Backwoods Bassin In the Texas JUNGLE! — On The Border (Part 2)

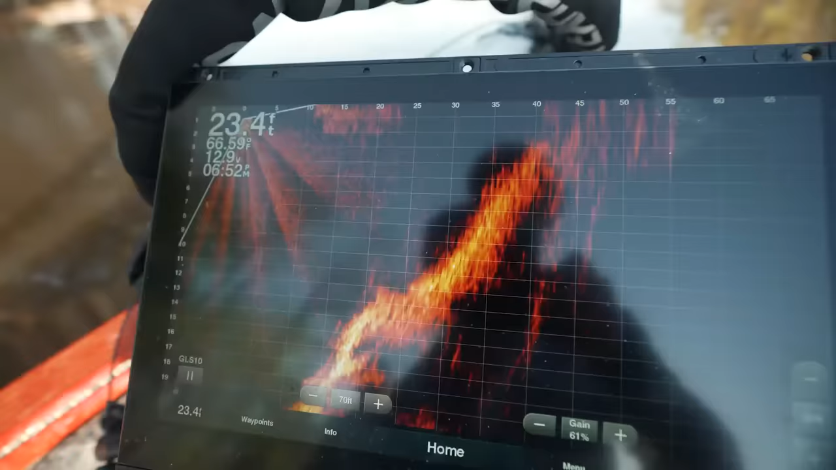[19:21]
On screen: depth 23.4 ft
just bomb it oh you got something you definitely got something